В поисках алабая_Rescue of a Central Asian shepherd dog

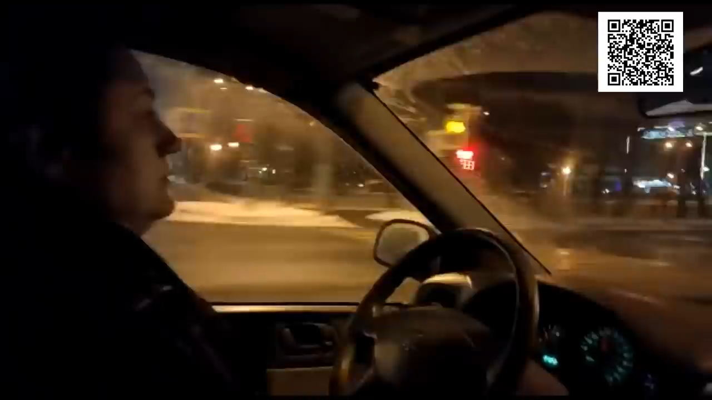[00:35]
Говорят, что бидное, бо дурное. А что дурное, бо бидное. Ребят, это про нас. Мы сначала делаем, а потом думаем.
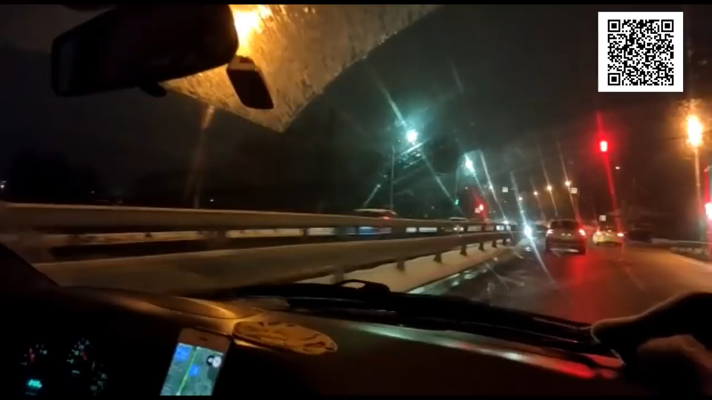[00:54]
Лохматая душа живет сердцем, душой. И мозги включаем, когда собака у нас уже есть, и тогда мы начинаем вопить и просить вас о помощи. Но иначе бы мы не были лохматой душой, друзья. Так, где? Ребята, мы подъезжаем. Где-то здесь в лесу лежит алабай. Так, это машина. Ориентир для нас. Проезжает мимо остановки. То, что нам не разрешено здесь стоять. А?
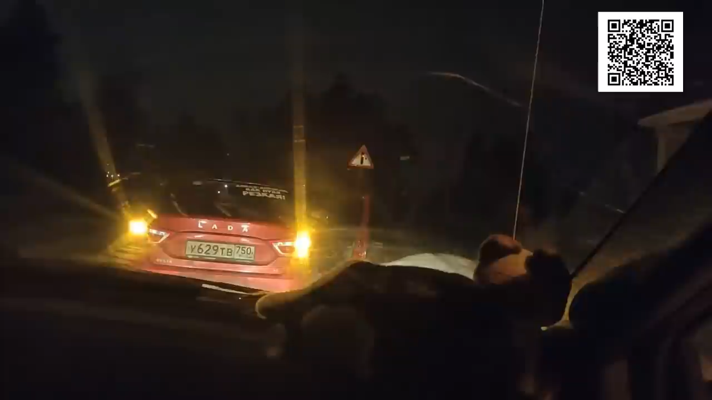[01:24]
Здесь, да. Сейчас, ребята, будем смотреть, что к чему здесь.